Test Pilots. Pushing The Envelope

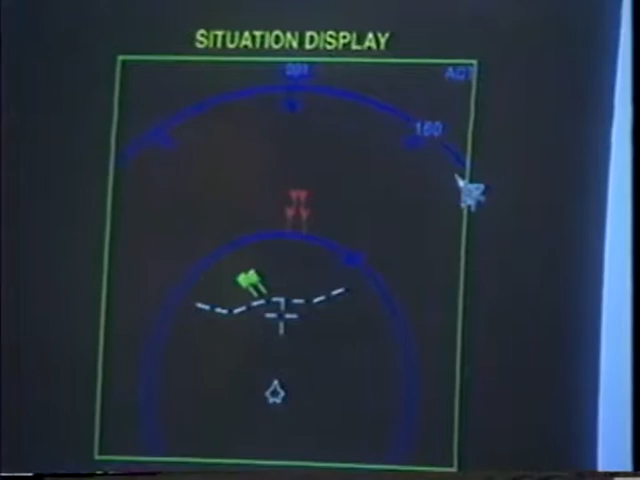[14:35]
All the data is instantly compiled and presented on an easy-to-interpret visual display.
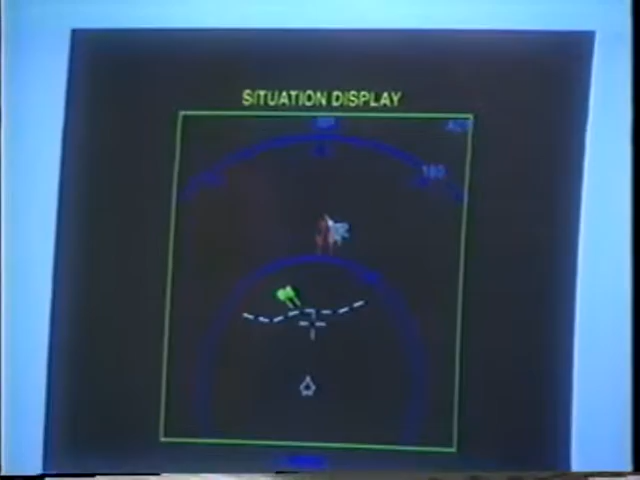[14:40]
With one glance, we can spot fellow pilots, enemy targets, and enemy planes. Good guys are green, bad guys are red.
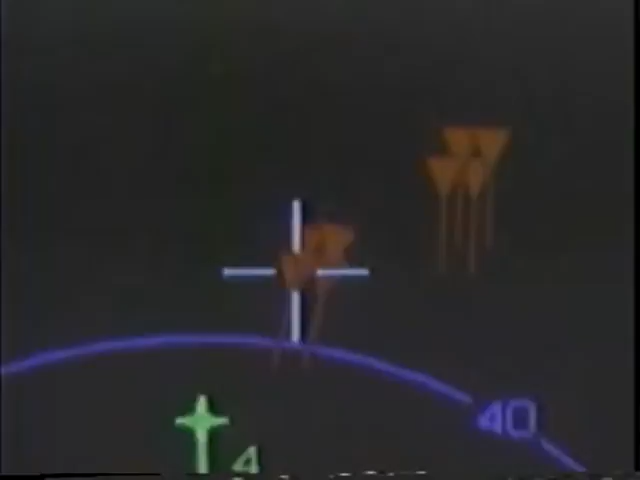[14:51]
The F-22 pilot can even determine the number and type of weapons the enemy planes are carrying.